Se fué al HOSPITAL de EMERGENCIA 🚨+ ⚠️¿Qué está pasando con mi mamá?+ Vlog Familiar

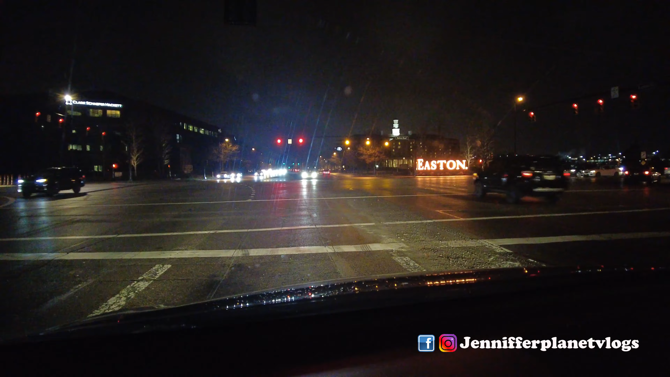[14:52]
Cayó la noche, Familia Planet. Y me encuentro por aquí en la esquinita de Easton ya, de camino a casita. Y miren cómo está. El weather dice que sigue nevando. Mentiroso weather, que no está nevando. Así es como se ve, bueno, el ambiente, el panorama aquí en Columbus, Ohio. Al día de hoy son las ya 6:44. Vine de donde mami. Y ahora sí, voy a terminar de arreglarme el cabello en casa.